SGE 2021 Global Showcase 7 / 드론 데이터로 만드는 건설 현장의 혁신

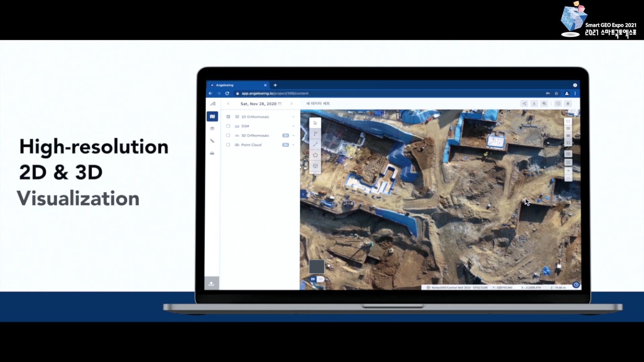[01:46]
EnzoSwing provides high-resolution 2D and 3D models that
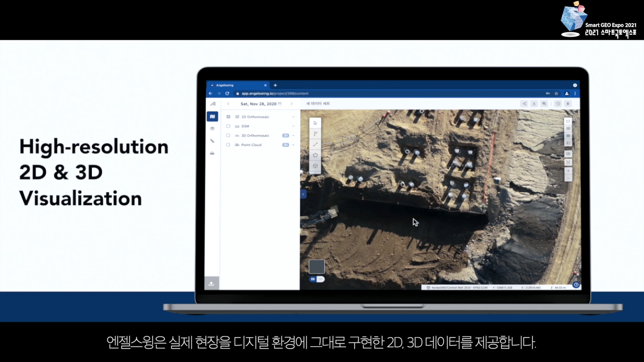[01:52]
you can precisely track their work progress and its location. In fact, you can even detect a small tennis ball on the ground. With the high-resolution models,
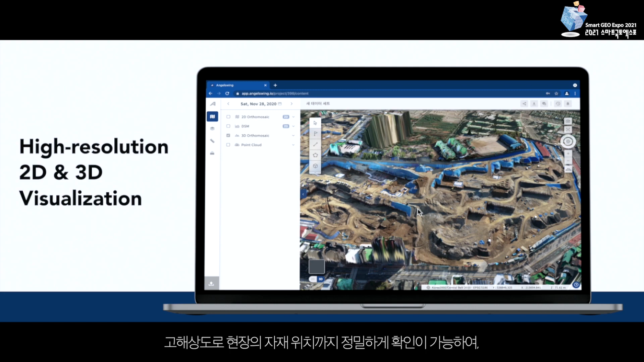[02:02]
you can intuitively monitor the job site and communicate effectively with the stakeholders. CAD overlays allow you to accurately view the construction status compared to the design,
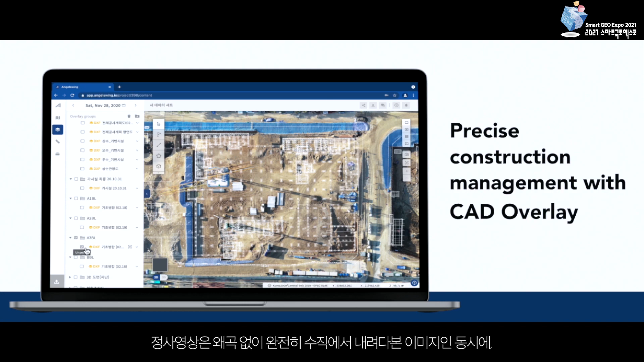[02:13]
allowing you to quickly and accurately monitor the as-is versus as planned.